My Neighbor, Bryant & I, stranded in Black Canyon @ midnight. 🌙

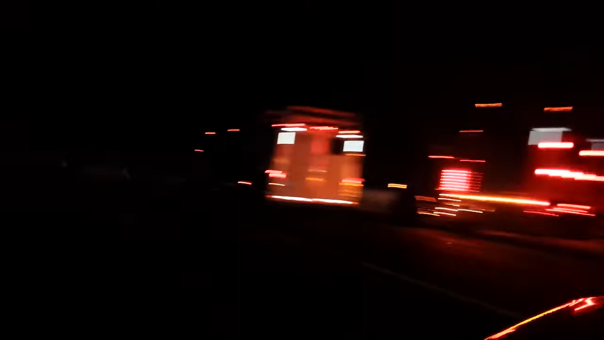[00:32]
Two trucks, three trucks, small trucks, and a truck passing by.